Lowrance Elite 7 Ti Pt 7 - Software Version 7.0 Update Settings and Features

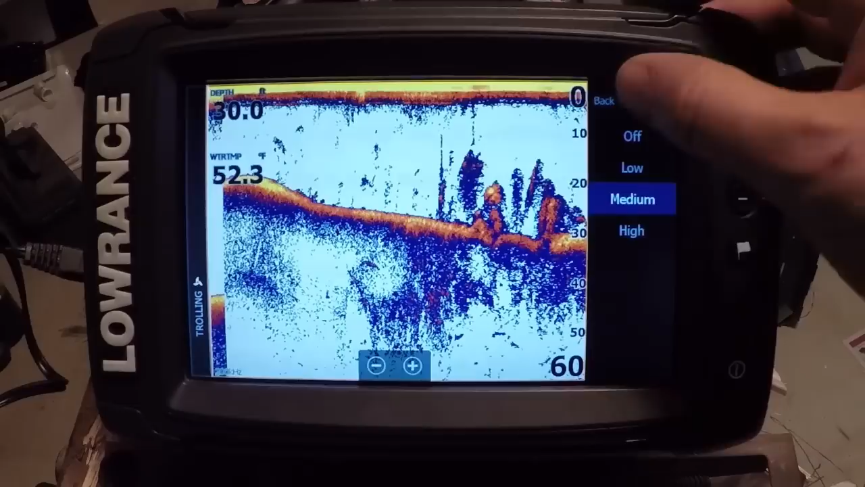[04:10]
And you don't get as as as much pixelation as what you would get in the past on the sonar targets. So those are two changes you definitely want to play with a little bit more. As I said in the previous video, turn those off, I would highly recommend playing with them to turn them on now, because they are much more useful than they have been in the past. Another thing they've changed with this update is in our view is the depth line. I've never really recommended using that before because it was a white line along the bottom wasn't all that useful. Well, you now you can turn it on and you're going to see that depth line as a black outline of what the sonar is seeing as the true depth. So it's basically the center of the cone angle that is giving you that line really gives nice definition to the bottom,
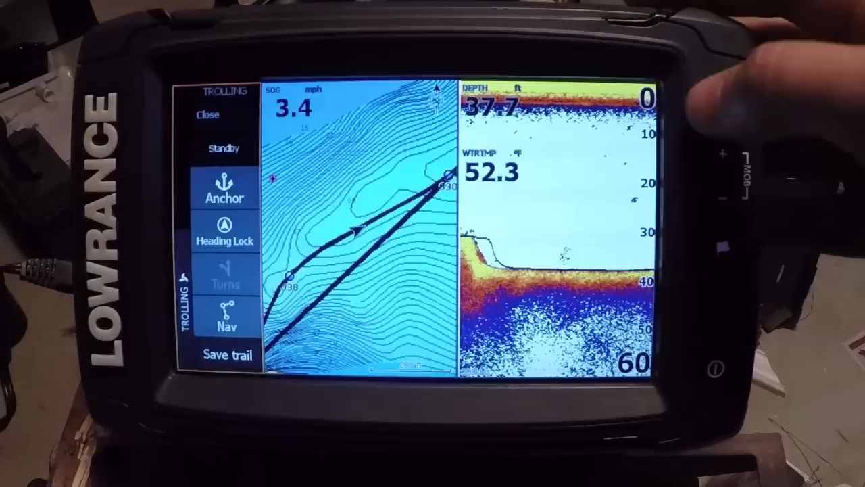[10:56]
On screen: water 52.3°F, speed 3.4 mph
Okay, so with this navigation portion of the autopilot control, what we could do is actually go and save a bunch of way points along this rock edge here on the side imaging that we're seeing, and then go and run that and create a route from it.
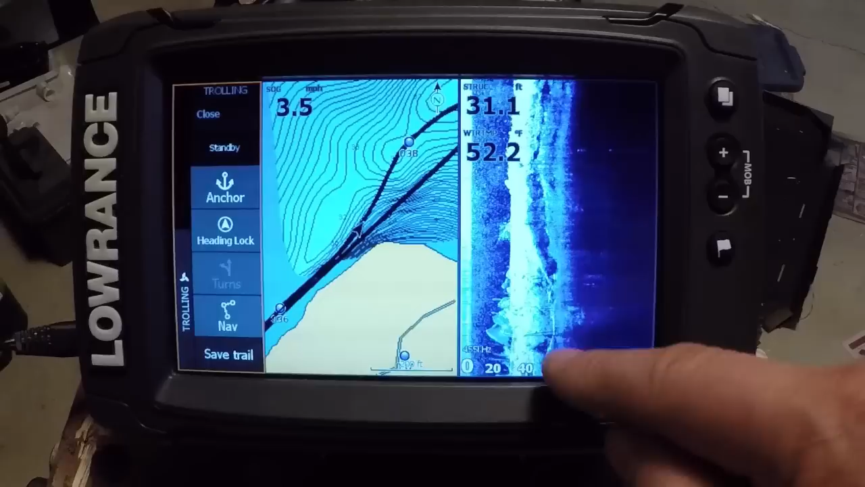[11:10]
On screen: depth 31.1 ft, water 52.2°F, speed 3.5 mph
And then our trolling motor would take us point to point to point to point. And if we want to anchor on those, you know, we can just hit our anchor button. And we can keep us right on those spots. If we start to catch some fish, you can see how this rock point curves out like this, we could create a route off of that, and then follow that exactly. So we wouldn't have to be going along and doing that manually, you know, right along this looks like an old road bed or something in here,
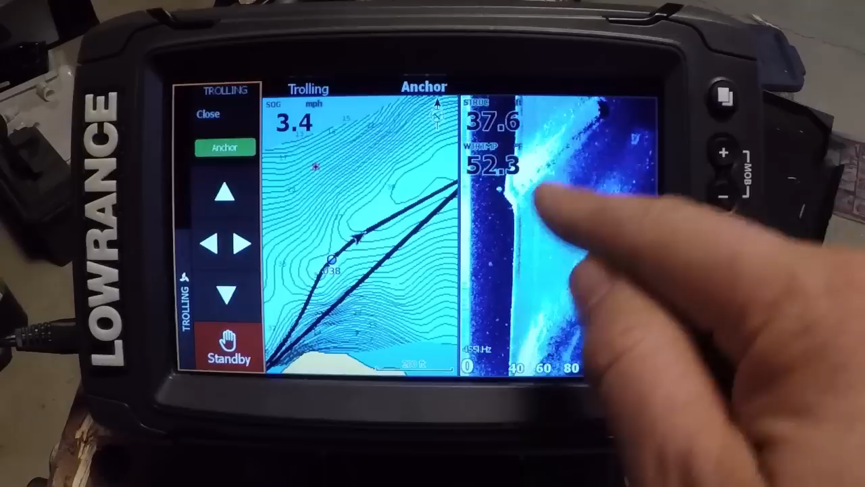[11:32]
On screen: speed 3.4 mph
maybe we can just do that and stay right on the structure, keeping on the fish. So having that XI five connected to your unit is definitely helpful. Now with this, with this new sidebar that they've put in, it also gives you a top bar. Now that will give you information. I don't think there's anything you can do with that. But it'll give you information as to what status your trolling motor is in.
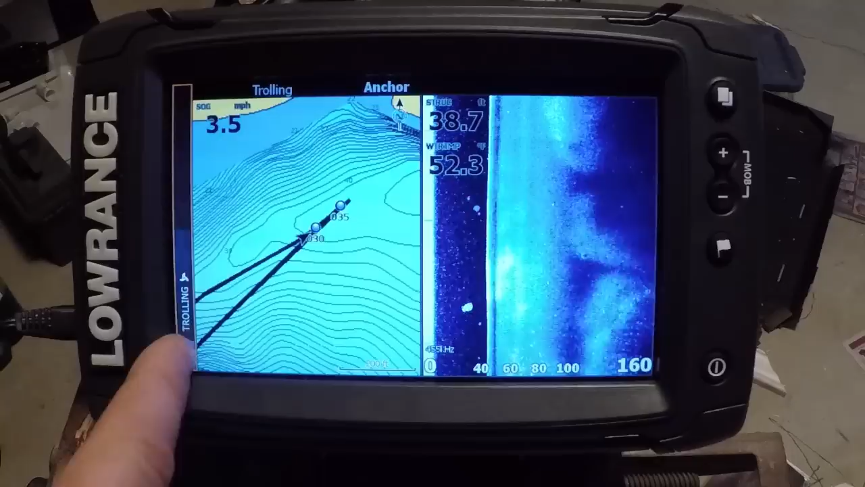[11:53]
On screen: depth 38.7 ft, speed 3.5 mph
So if we just go into standby, it shuts it off. If we do a heading lock, it'll tell us how fast what the heading lock is set at, and then what our course is.
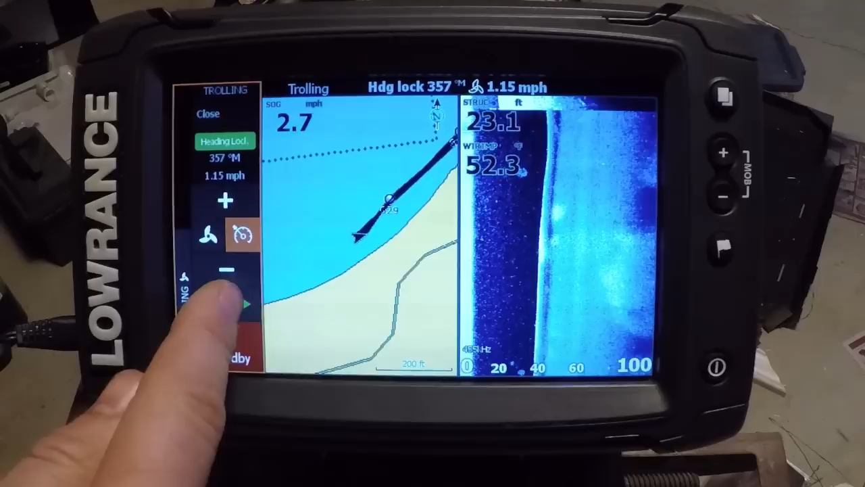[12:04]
On screen: depth 23.1 ft
And as you can see, we just adjust that like so increase our speed. So you got all this control right on the unit now.
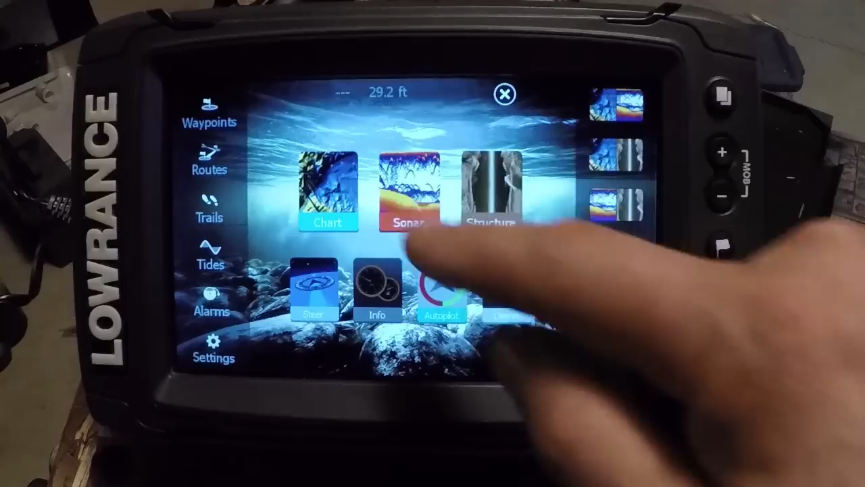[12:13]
And the other thing too, when we're in the heading lock screen, we go to a sonar, another page. And even if we close this off, can we swipe that away? I don't get a top the side there, and still get your heading lock info, even when you switch pages.
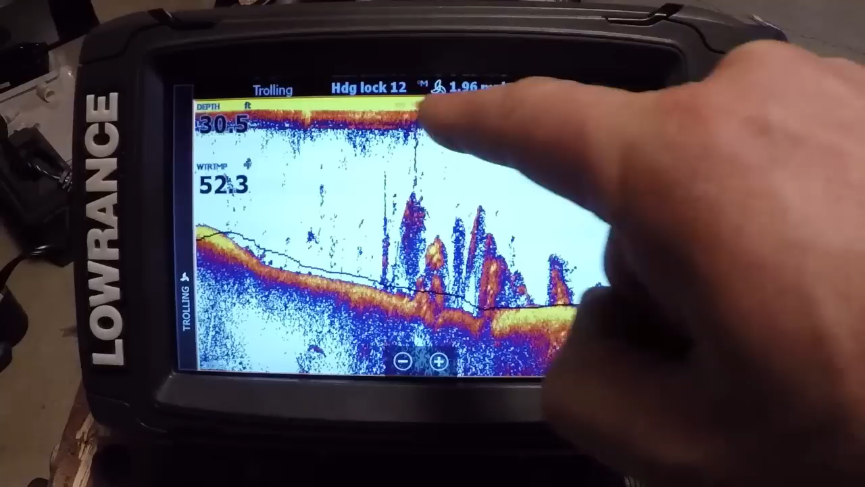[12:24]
On screen: depth 30.5 ft
And we can do that on, you know, just about any page.